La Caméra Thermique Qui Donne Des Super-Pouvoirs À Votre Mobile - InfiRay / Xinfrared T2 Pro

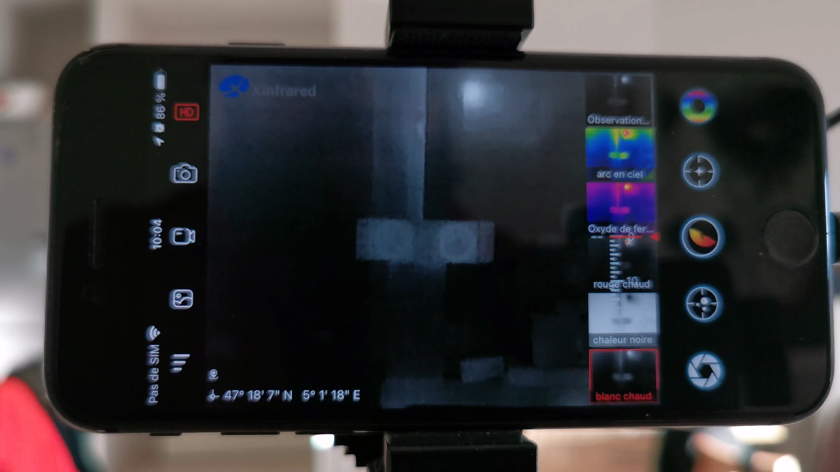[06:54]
là c'est pas c'est très simple vous avez assez très simple tout est relatif donc vous avez ici le mode hd donc qui permet de vraiment vraiment
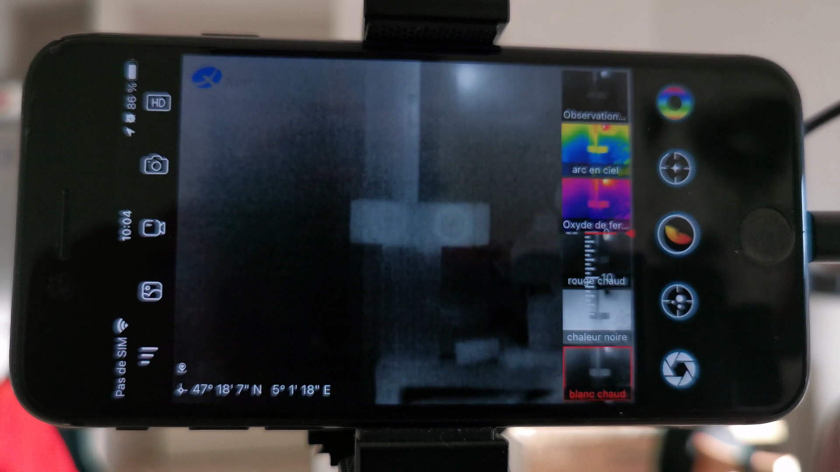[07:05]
changer la qualité est vraiment passé en superbe qualité avec beaucoup plus
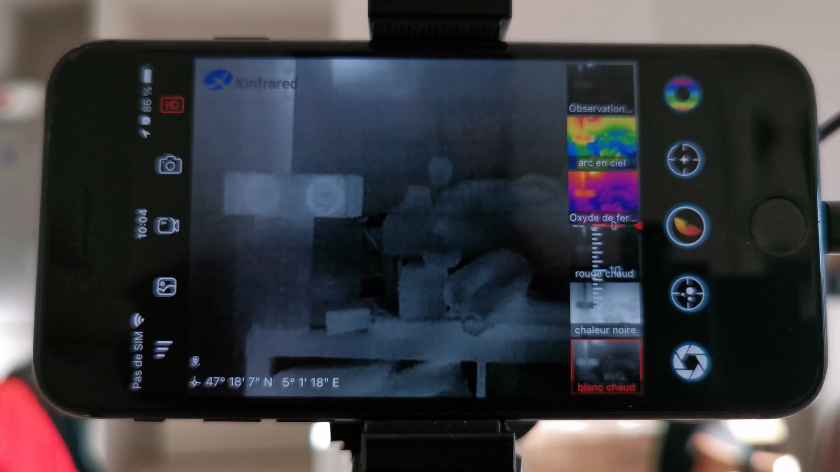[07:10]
de détails prendre une photo prendre une vidéo ici on a le fait
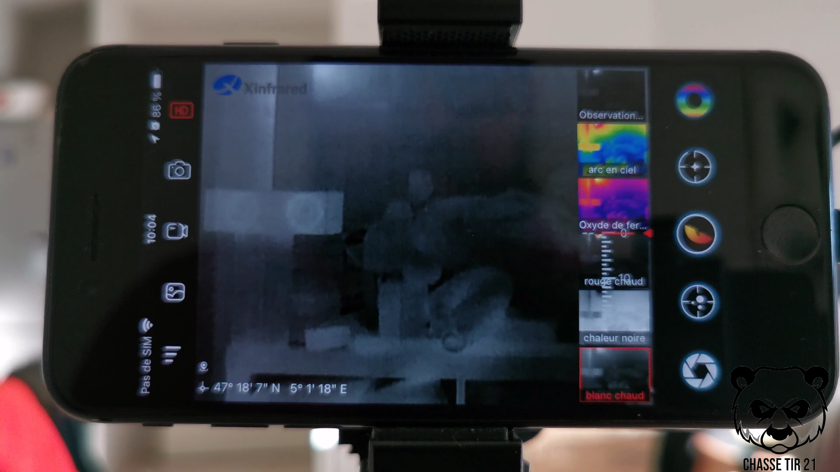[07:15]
de pouvoir accéder à vos fichiers que vous avez enregistré donc là on a les réglages on va y
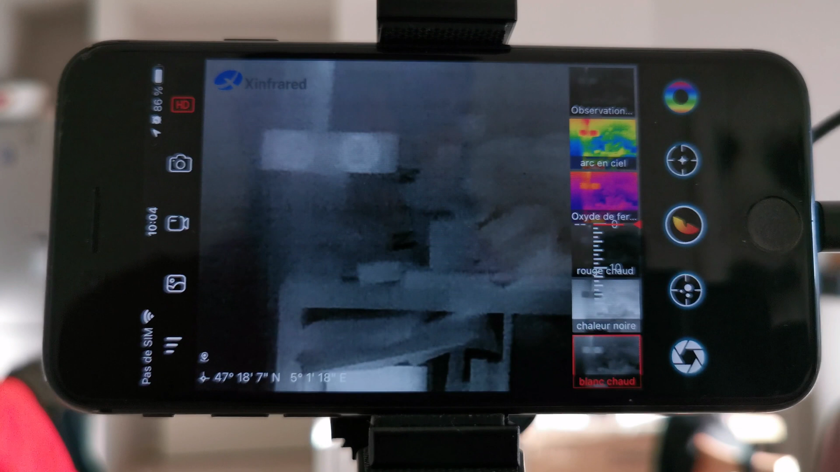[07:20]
revenir après là on a le choix si vous voulez le mode predator
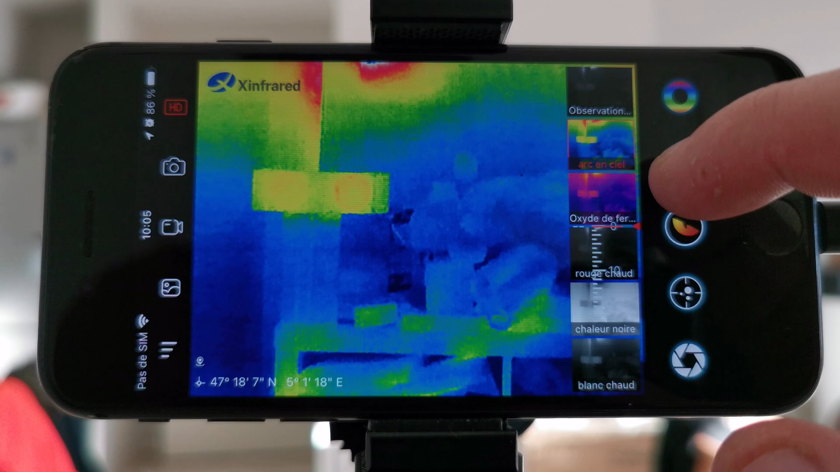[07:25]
le mode rouge c'est à dire que là tout ce qui est tous les points chauds en fait vont s'illuminer en rouge écarlate
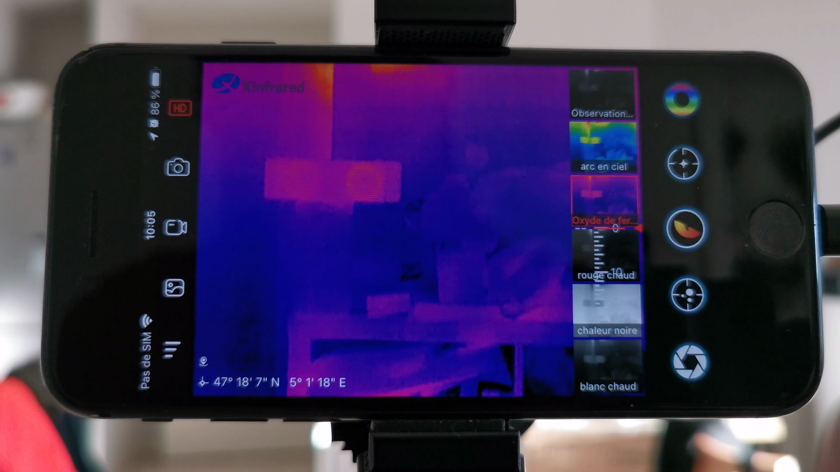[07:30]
le mode rouge chaud et c'est pareil c'est
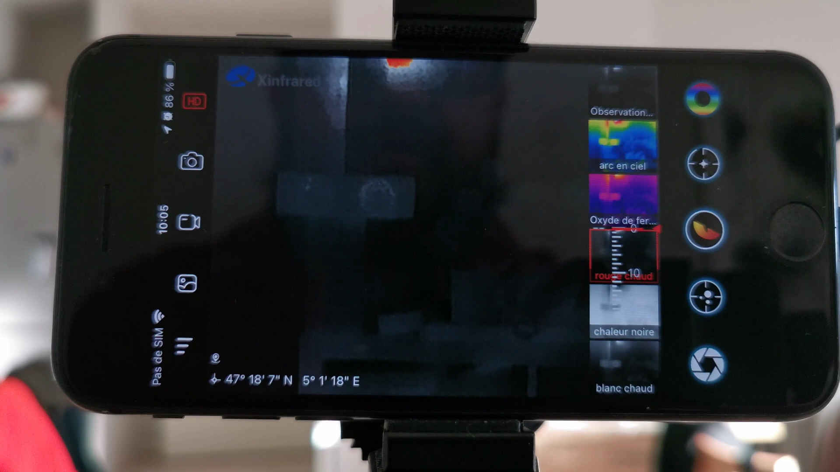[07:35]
tout va être noir et vous voyez là vous avez l'écran en fait de mon thermostat
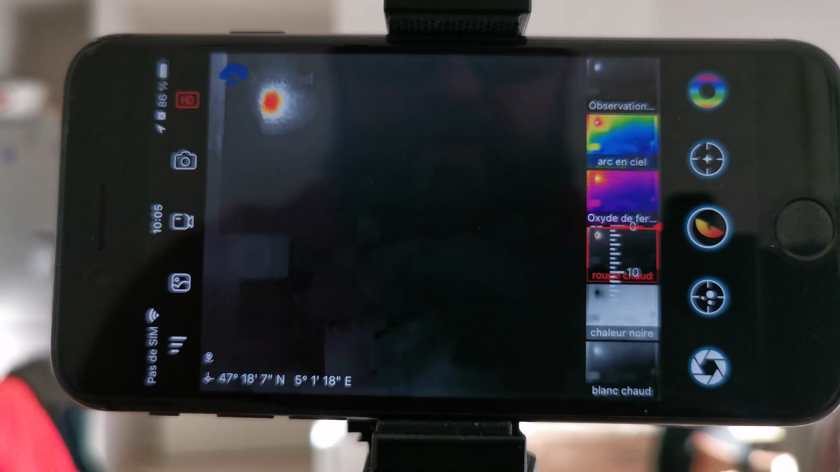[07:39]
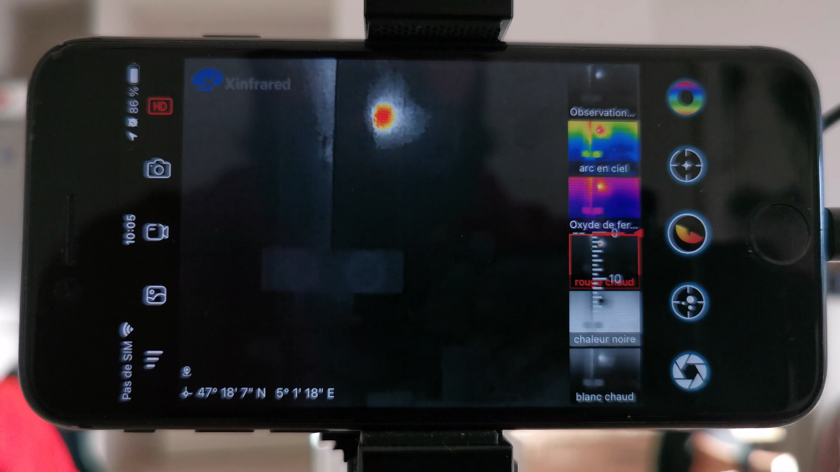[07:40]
de chaudière vous voyez que l'écran il est chaud c'est
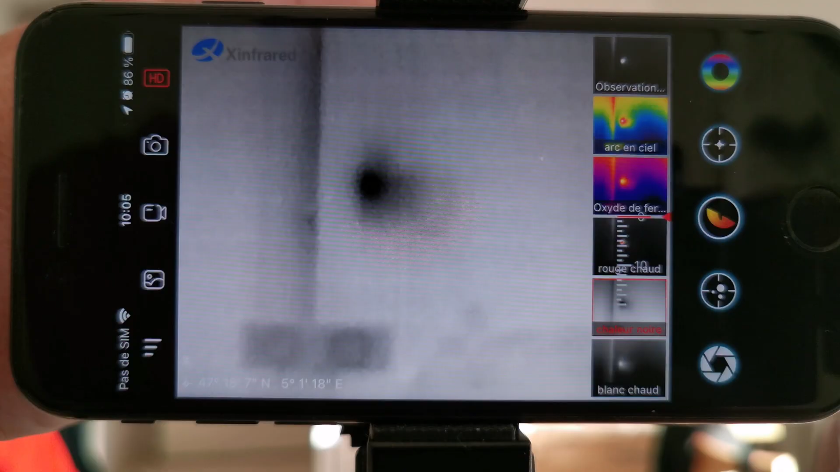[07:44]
le c'est le black chaud le
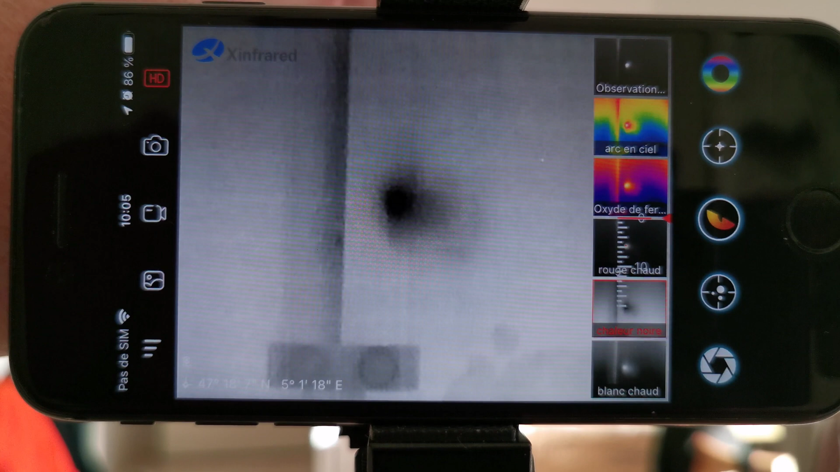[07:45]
black hot ils appellent ça en fait c'est tous toutes les sources de chaleur vont
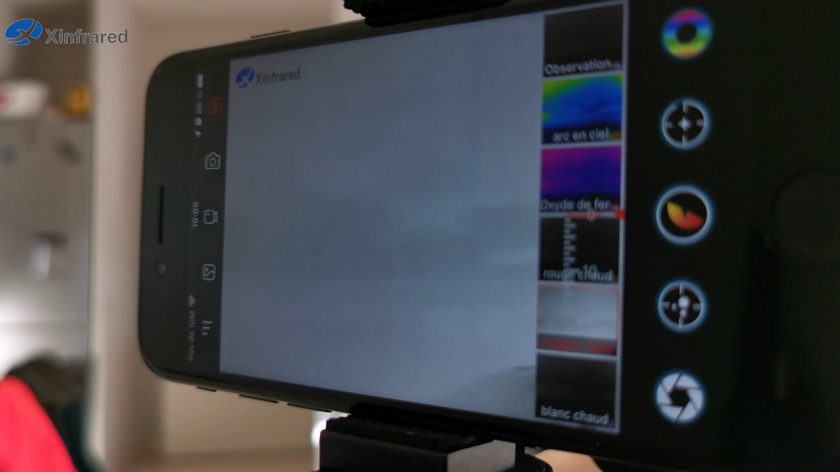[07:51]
vont apparaître en
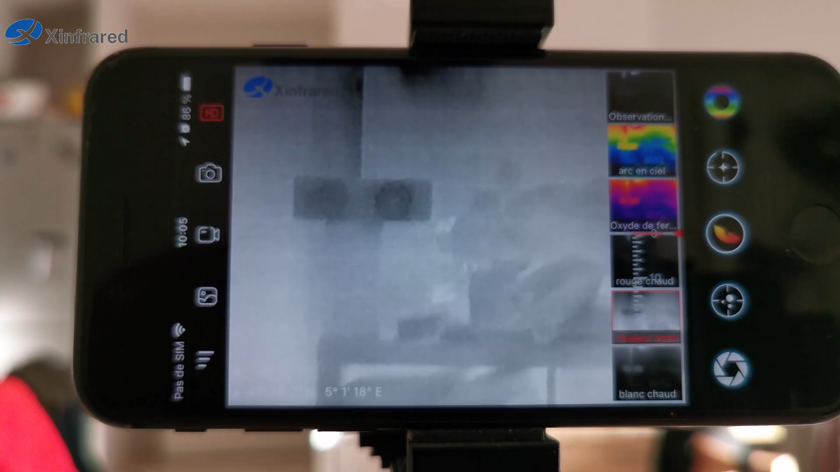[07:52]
noir donc là quand vous voyez voilà là où vous voyez que c'est un
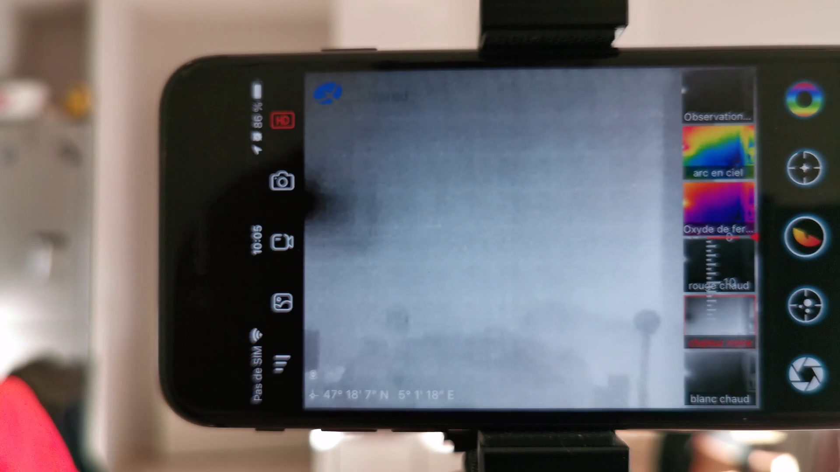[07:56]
noir et
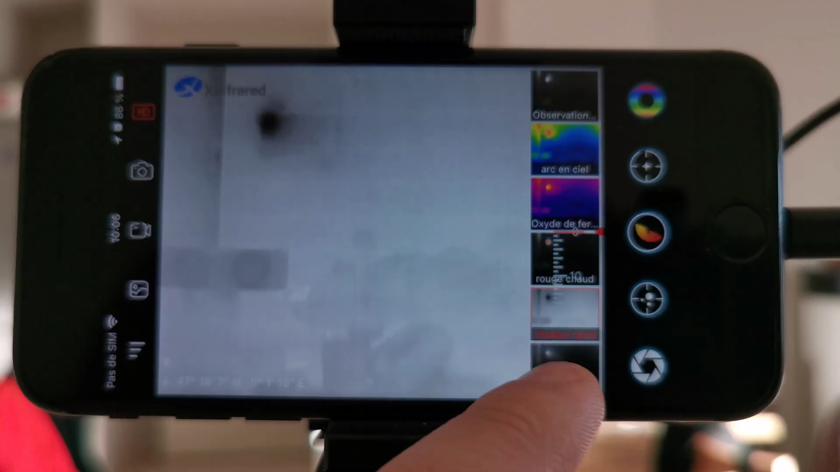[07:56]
là le blanc chaud c'est celui que je préfère en fait le blanc chaud tout
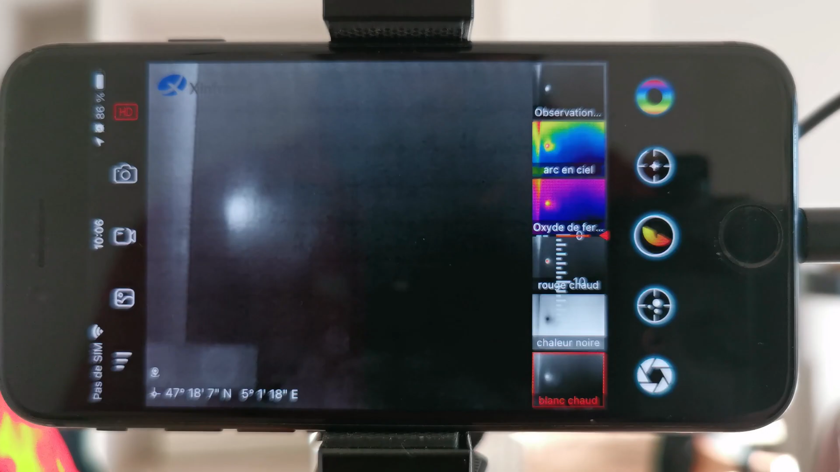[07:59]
ce qui est chaud ressort en blanc donc là vous voyez ma
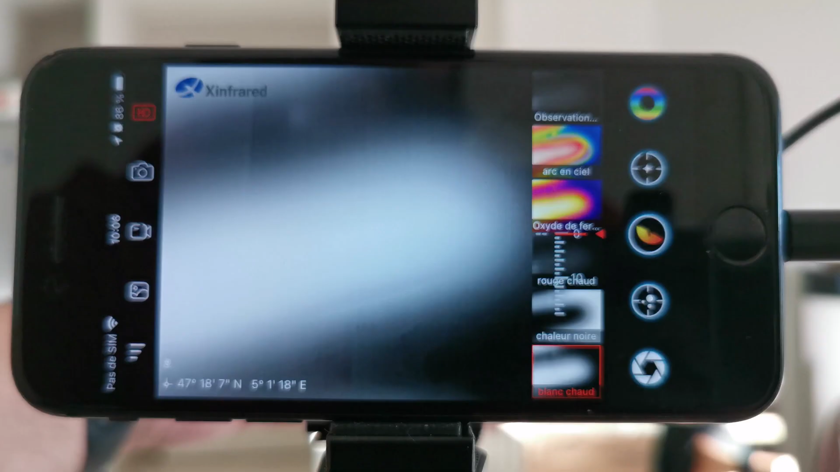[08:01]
main
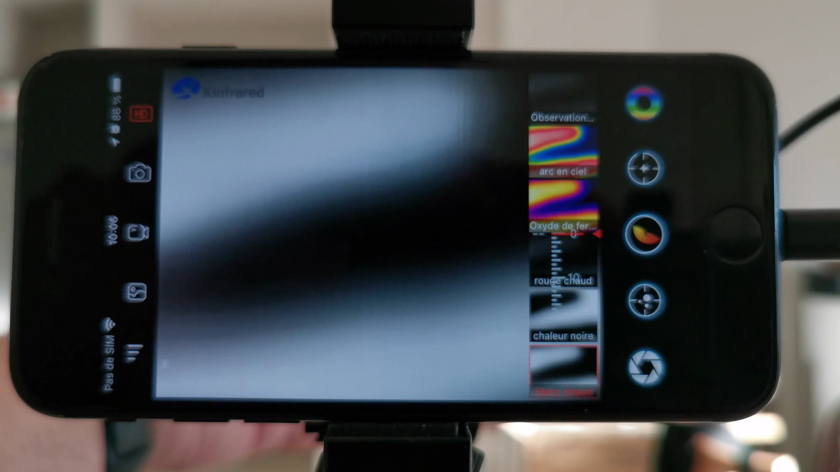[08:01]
ensuite